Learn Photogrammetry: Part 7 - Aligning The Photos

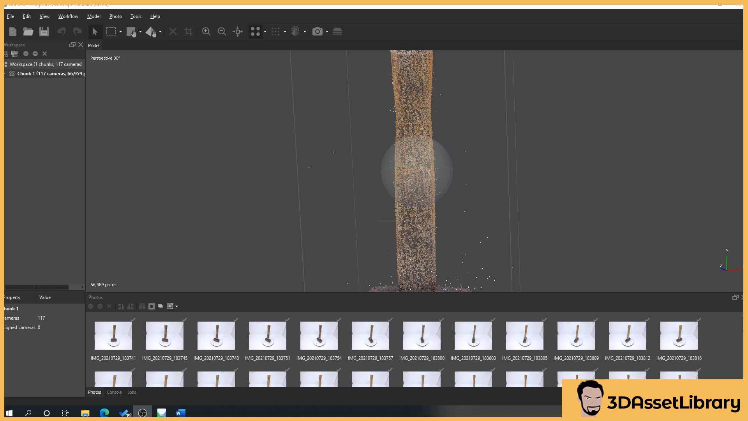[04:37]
So once this is finished processing we should get something like this. So I'm going to show you something here.
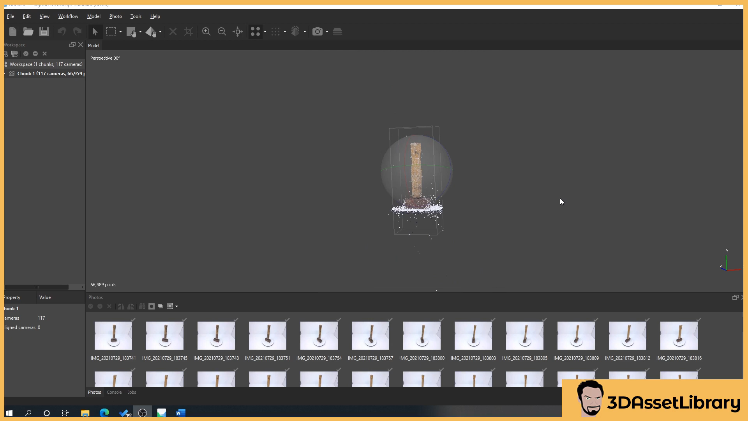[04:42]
Sometimes you can get objects that are right out like this and what we can do is instantly focus on them by clicking on this little icon here which is called a reset viewport. So click it and it zooms us in.
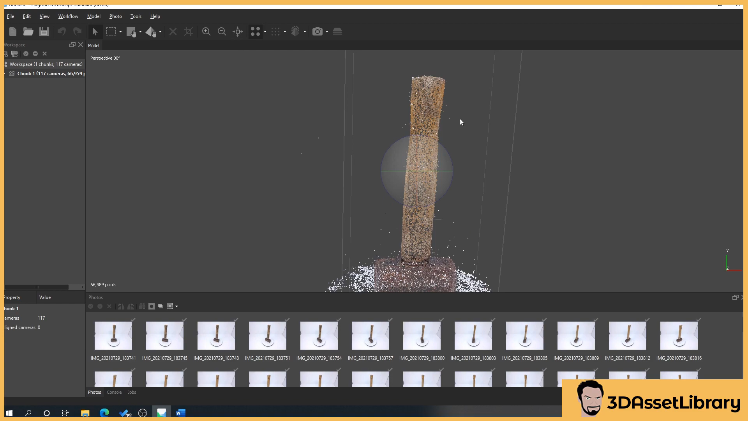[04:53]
You can also navigate the window by holding the middle mouse button to move up down left right. You can also use the right mouse button to do that.
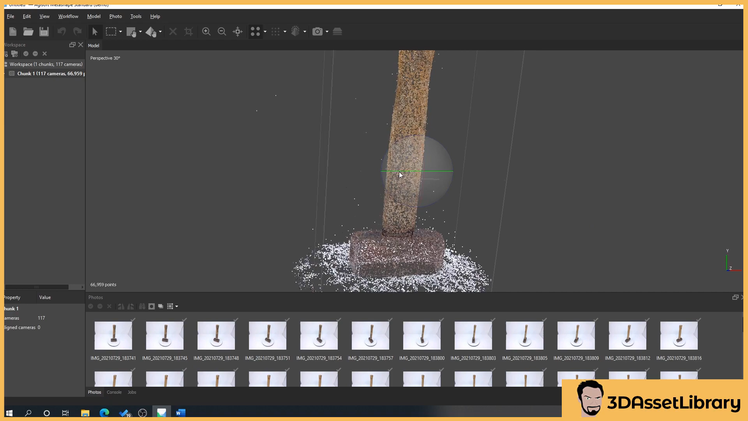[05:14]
You can scroll in and out of the view using just scrolling on your middle mouse wheel and then you can navigate your object by using this rotate viewport widget. So blue moves you in the z-axis,
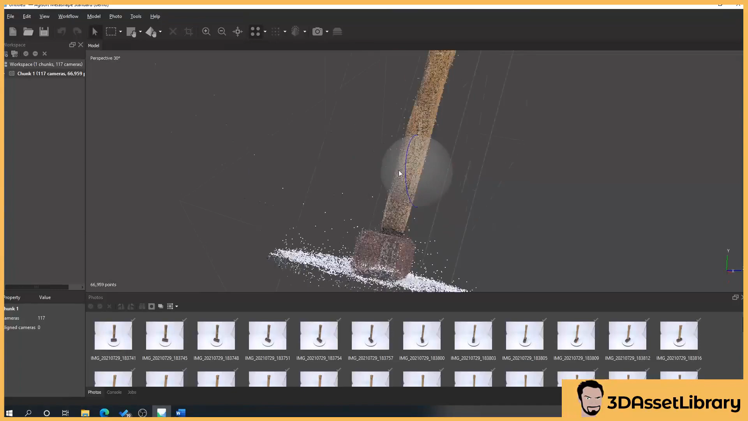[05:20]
green is in the y-axis and x is in the x-axis.
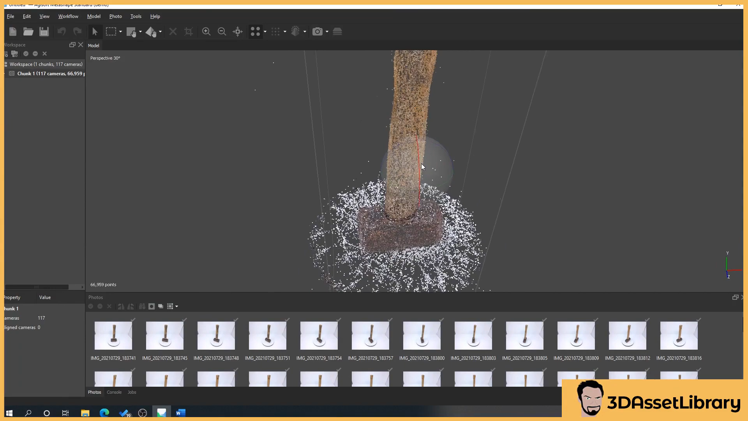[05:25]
So we use that to navigate our object here. You can grab in the in the middle of all of these to move in any direction there.
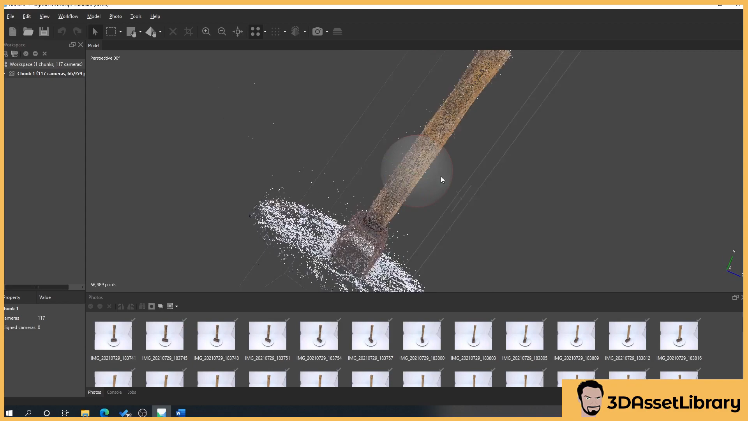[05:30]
If you only just want to move in one direction just grab the ring that you want to move in and so this is basically as you can see here generated a 3D representation of our object but if we zoom in close it's all little dots.
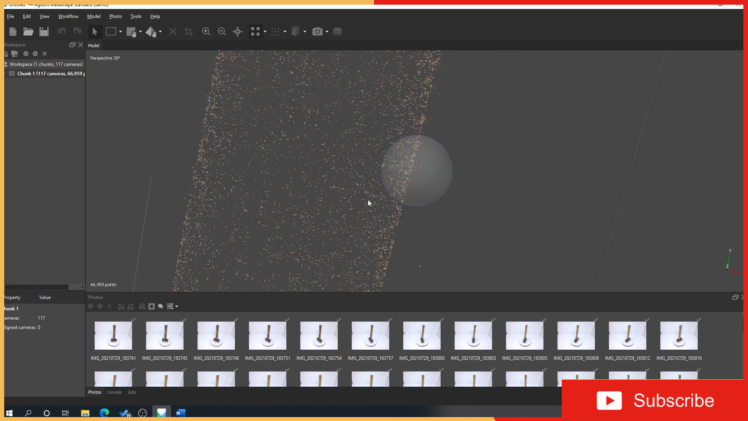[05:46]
So this is basically tied our images together. Now if we turn our images on which is this camera here and sometimes what will happen is you'll get something that may look like this not showing any images.
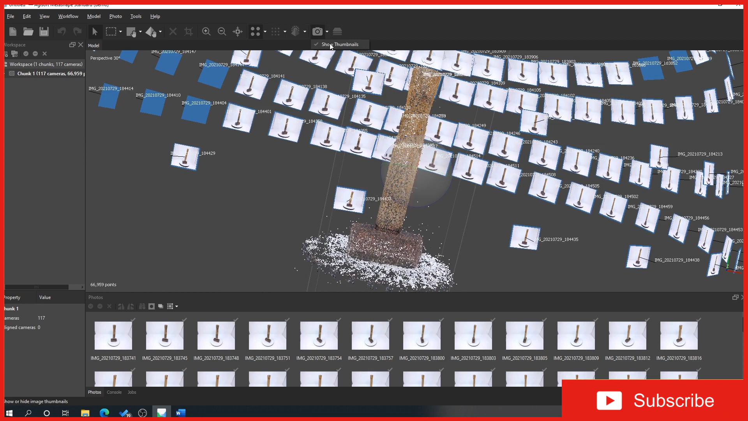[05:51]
So what we'll do is we'll click the little arrow next to the camera icon and show thumbnails. So basically this is showing all our images where they are in 3D
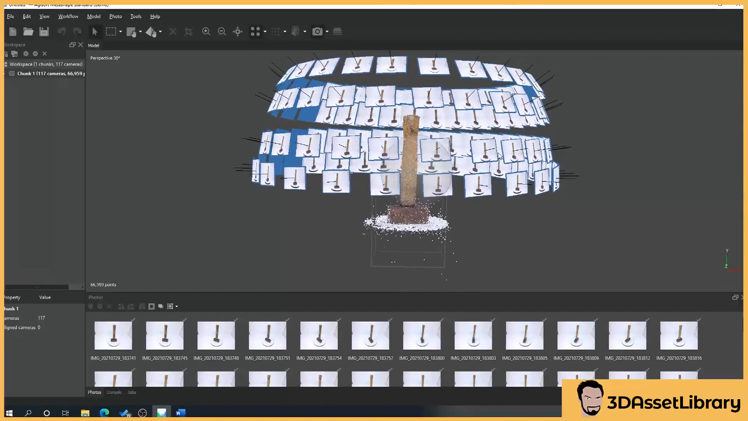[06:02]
and how it's basically you can see as our tripod's moved down it's aligned the images up correctly to where our hammer is.
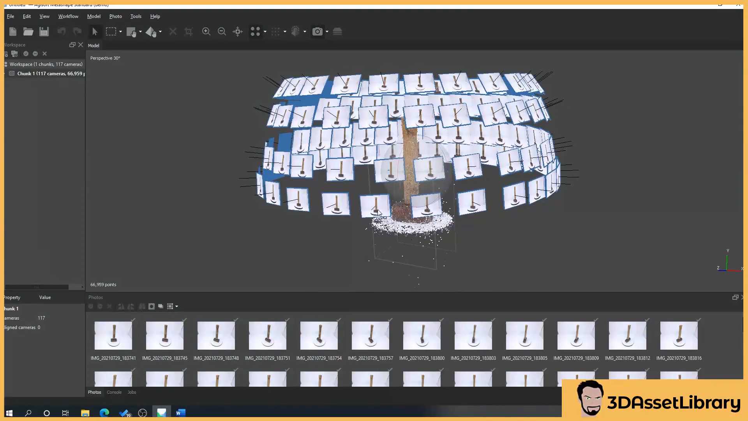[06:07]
So what we can do is we'll turn that back off.
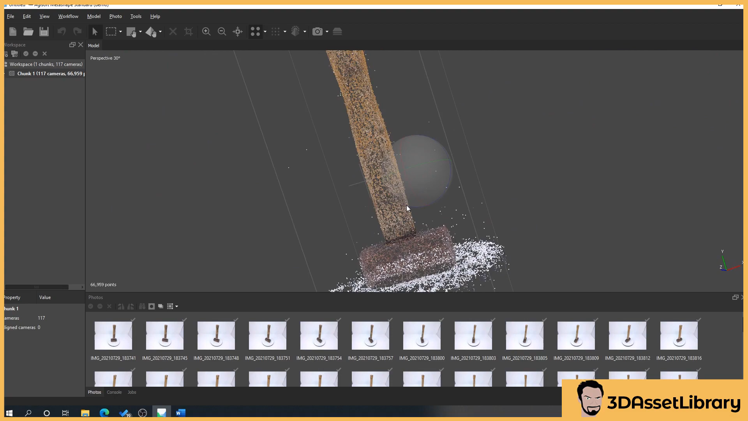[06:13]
We can see this is a very clean scan and what we're going to do next to show you how to optimize the cameras which
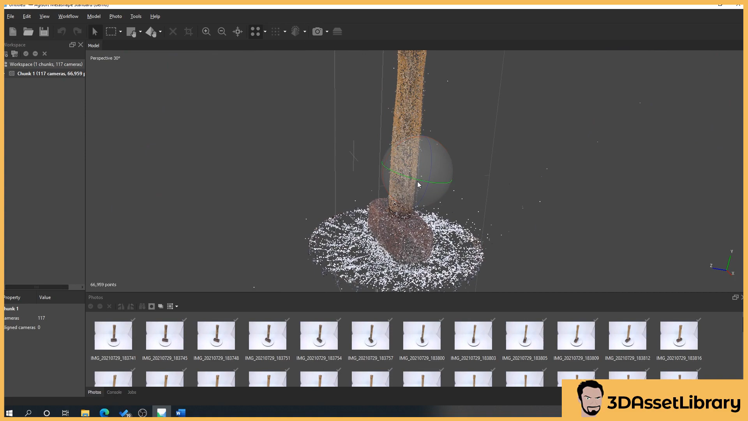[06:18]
I don't think will be needed for this but I'll show you what to do anyway. So let's move on to the next part.
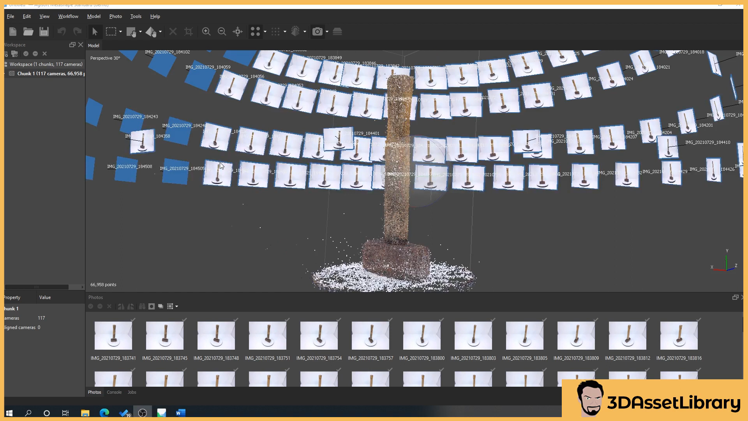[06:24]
So the next step is just optimizing our points. What I'll do is I'll turn these cameras back off so just on this little camera icon and what this will do is that although this is actually
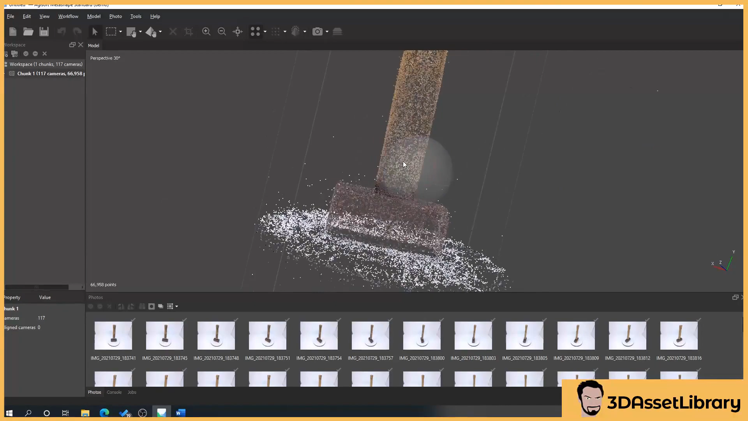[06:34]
a very good scan you sometimes get points like stragglers like this that sort of don't know where they should be and what optimizing can do is sometimes help pull these back in to where they should be.
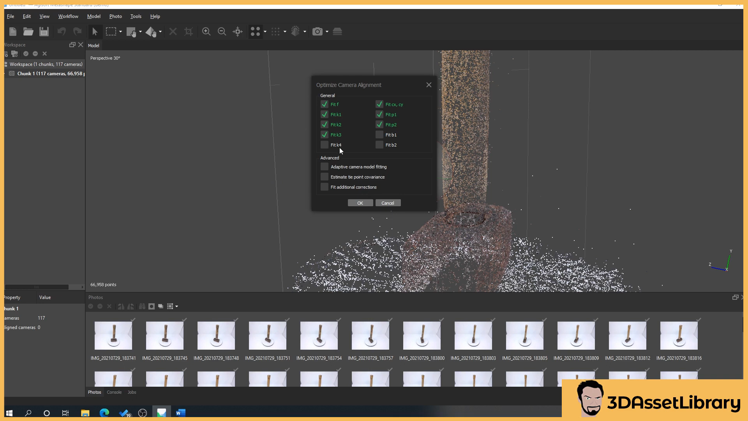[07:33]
software as possible so that you can you know I'm trying to use features that are will appear in other other softwares like Alice Vision, 3D Zephyr so I'm trying to avoid using things that are just specific to Metashape so that you can apply this to all your any software that you use. So what we'll do here is you press OK and it'll process and it's moved some of the points in and we're
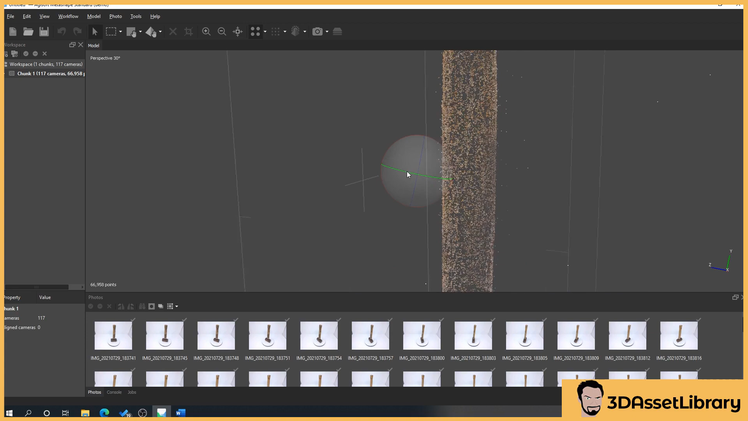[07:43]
pretty much done for this this part so let's move on to the next part.
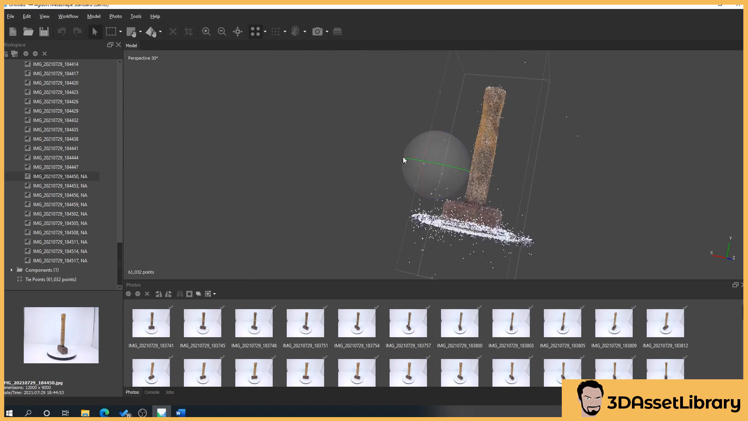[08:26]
Now you can see in this case that it doesn't really matter it hasn't affected our object at all so you don't really need to worry about it but what can happen is for me I would love these